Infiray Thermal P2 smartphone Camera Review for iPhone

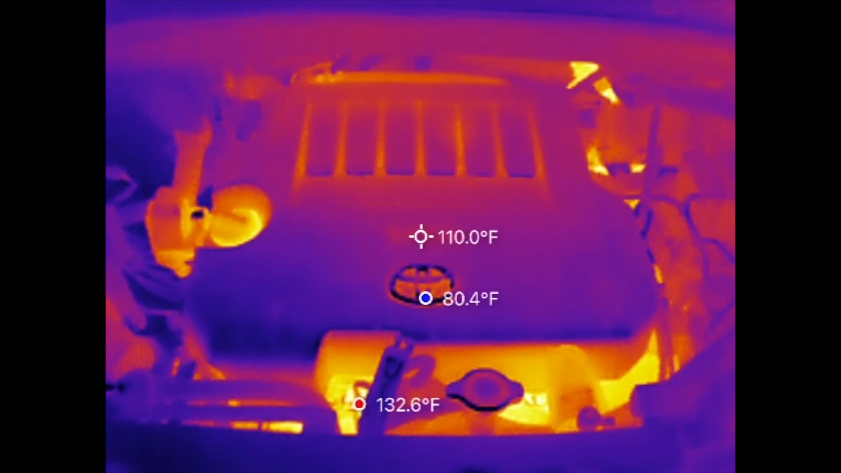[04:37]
On screen: spot 110.0°F, max 132.6°F
look at it with the engine turned on it's been on for approximately two to three minutes
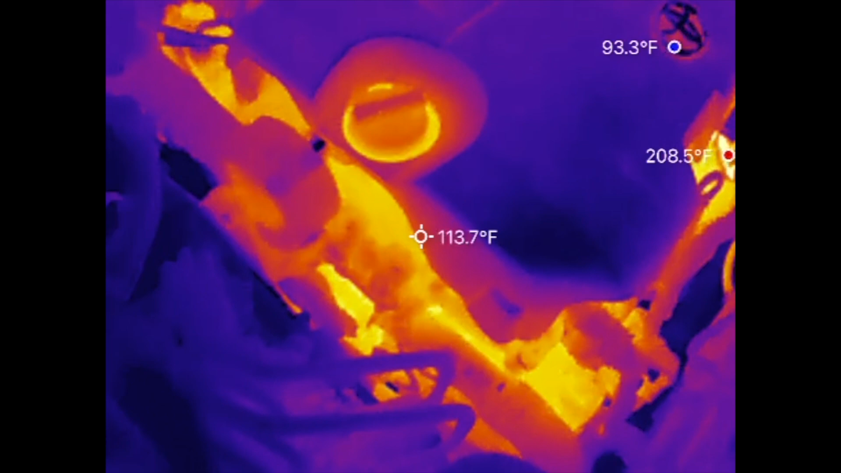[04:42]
On screen: spot 113.7°F
look how hot it gets already look at this section right here by the radiator hose wow
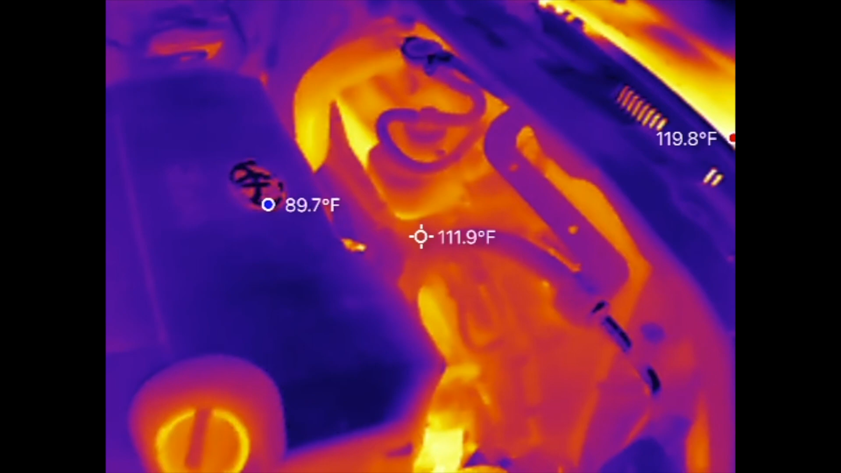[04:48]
On screen: spot 111.9°F, max 119.8°F
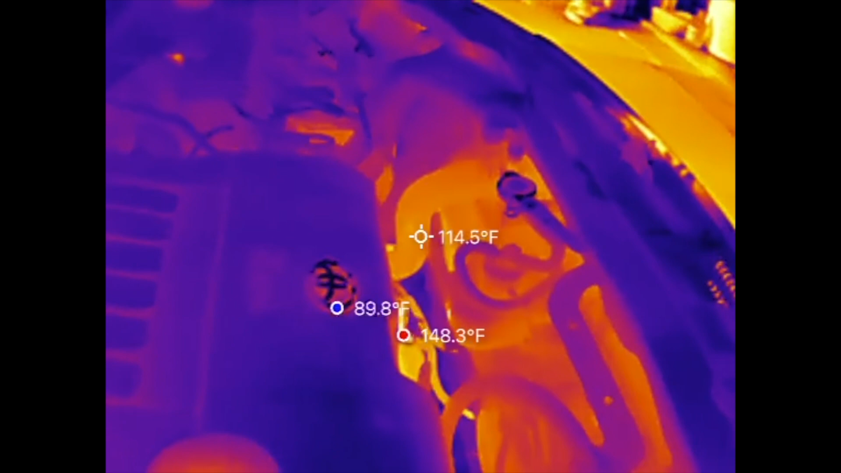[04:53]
On screen: spot 114.5°F, max 148.3°F, min 89.8°F
now let's take a look at the exhaust manifold this thing is starting to get very hot the oxygen sensor
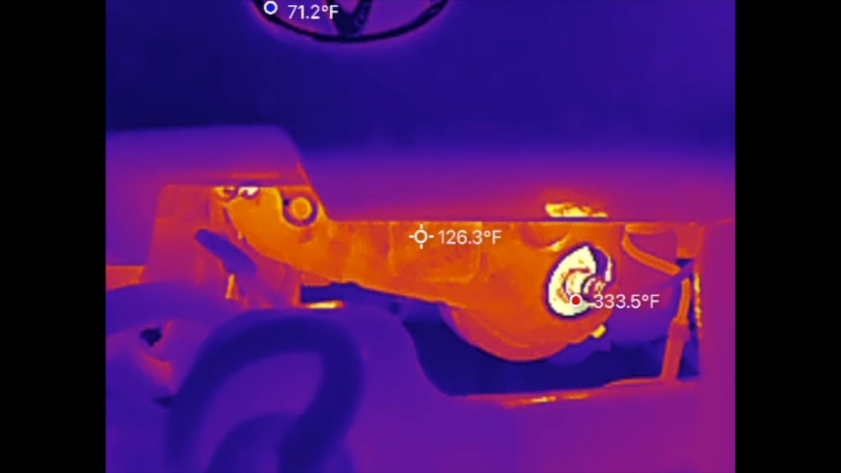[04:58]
On screen: spot 126.3°F, max 333.5°F
is now reporting 334 degrees fahrenheit there's also a cool setting here that can show you the actual picture of what you're
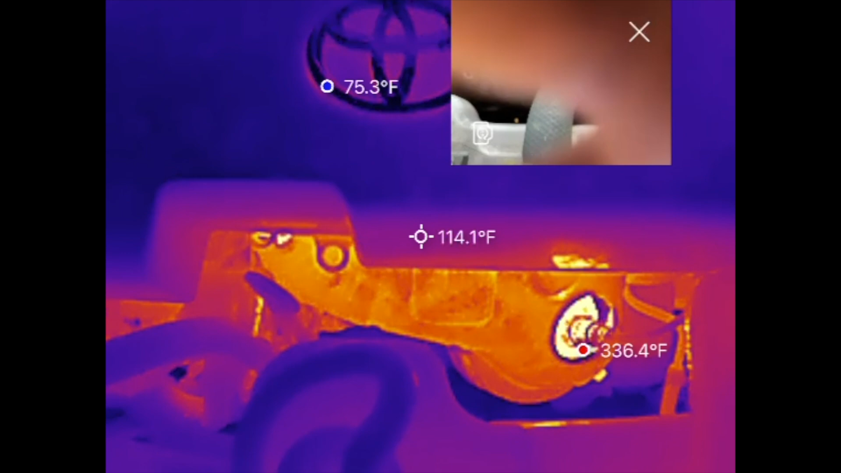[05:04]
On screen: spot 114.1°F, max 336.4°F, min 75.3°F
looking at see right there in the top right that's actually pretty cool look at this guys let
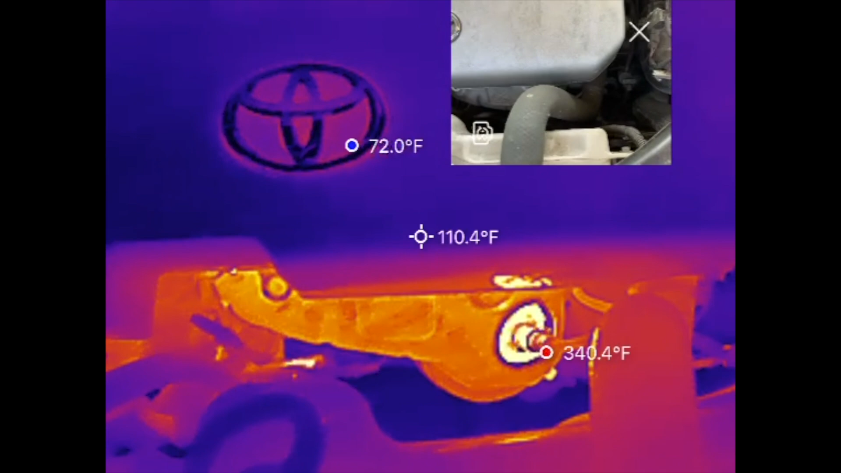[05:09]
On screen: spot 110.4°F
me try to get you a better view right here so it just gives you a better
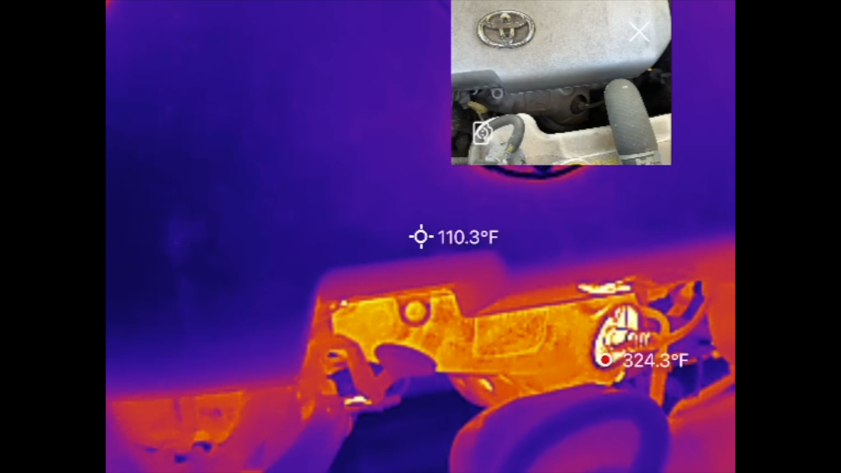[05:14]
On screen: spot 110.3°F
idea of what you're looking at compared to what the thermal sensor sees now let's take a look at the side
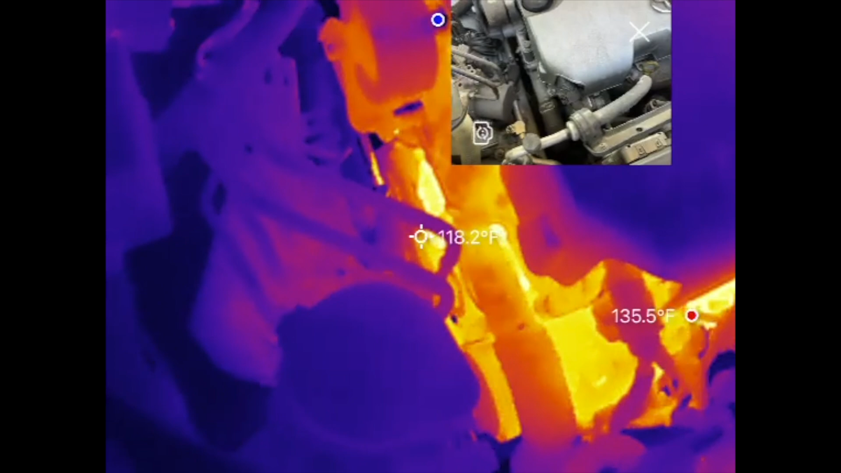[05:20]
On screen: spot 118.2°F, max 135.5°F
of the engine where you see the water pump pushing the cooling throughout the system to keep the engine running efficiently and not overheat
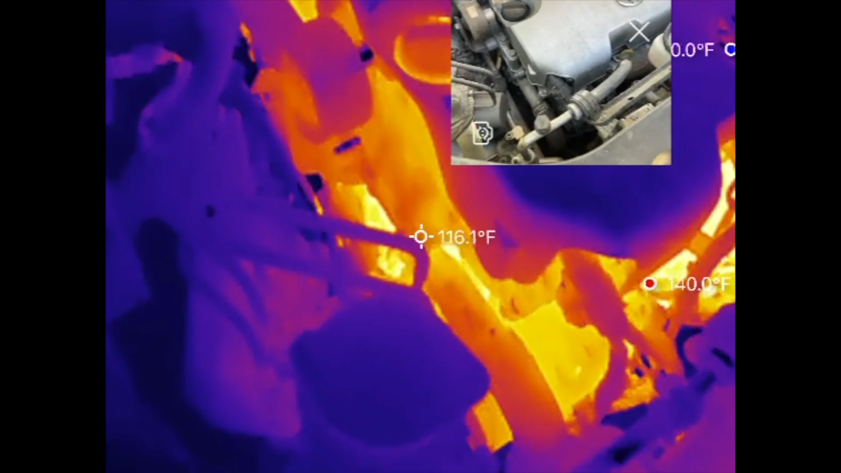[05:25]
On screen: spot 116.1°F, max 140.0°F
all
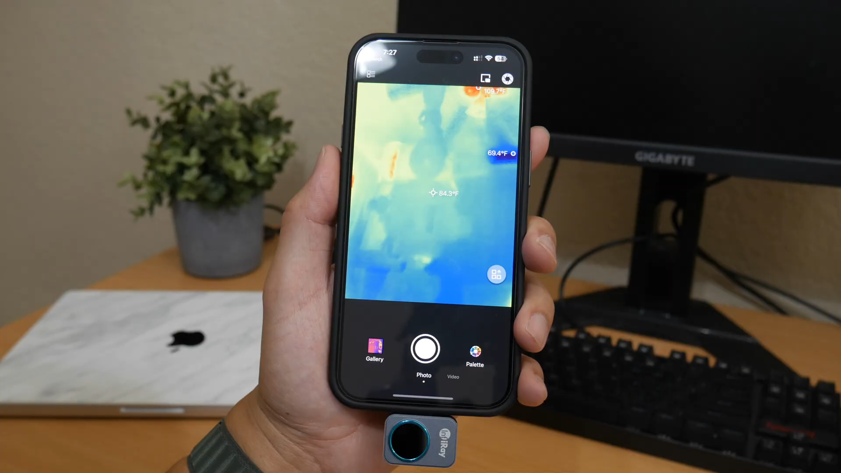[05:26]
right guys here's a brief walk through here of the thermal p2 camera app for the iphone
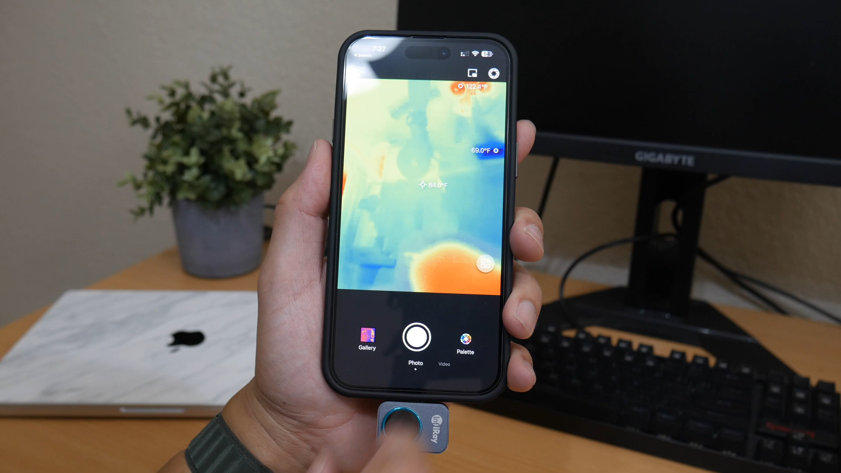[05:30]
here's the shutter button this will refresh the image if you're having image issues this one's the picture in
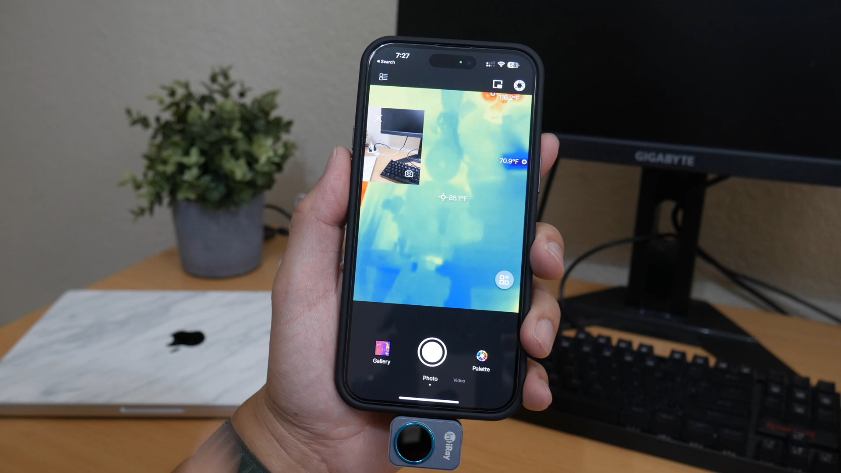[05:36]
On screen: spot 85.1°F
picture this one will show what the main camera iphone and the thermal sensor is seeing at the same time now